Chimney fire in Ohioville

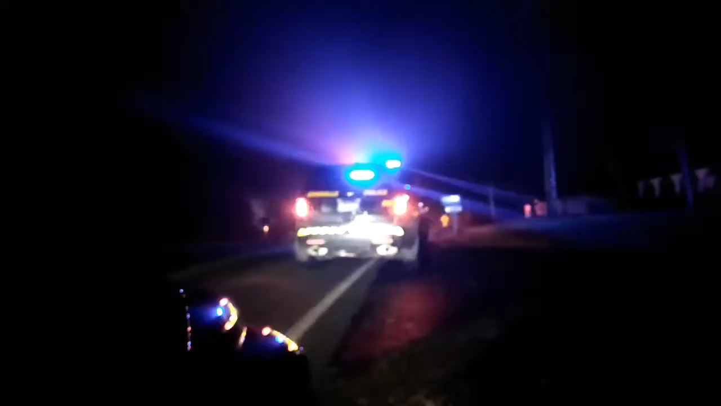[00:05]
I guess we're in Ohio Hall right now, Lisbon Road, approximately 1046 for a working chimney fire.
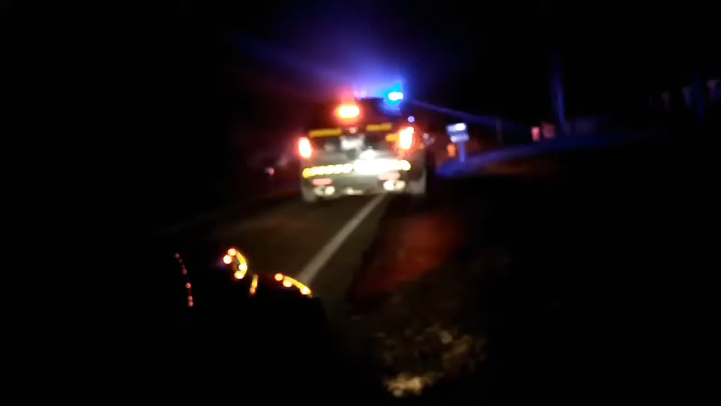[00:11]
Two patients.
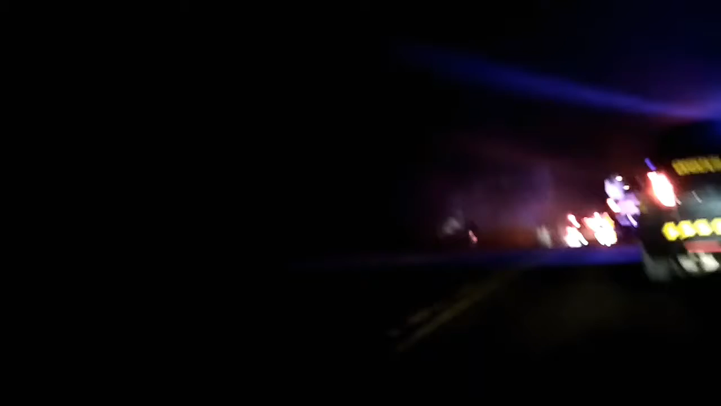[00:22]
Is that the chimney up there?